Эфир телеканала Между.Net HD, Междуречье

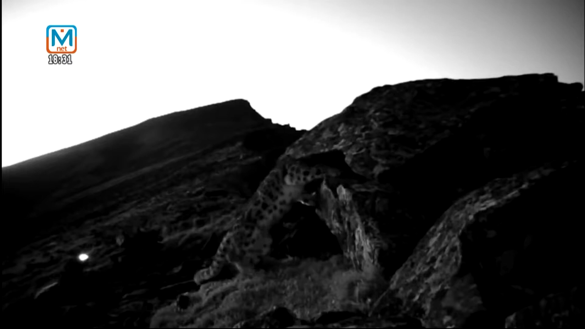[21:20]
У нас Димка обычно подходит к этому месту и не встает. Он не встает вот так, а чуть-чуть приподнимается.
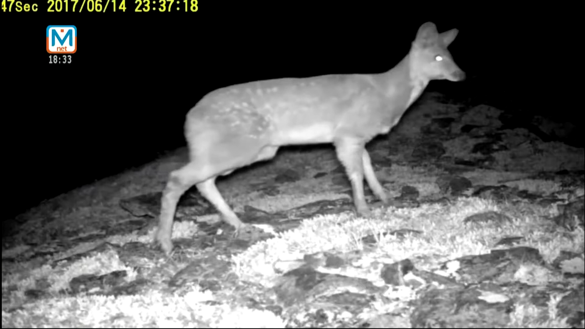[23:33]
Ловушки работают и днем, и ночью, и дают исследователям не только новые факты из жизни диких животных, но и много положительных эмоций.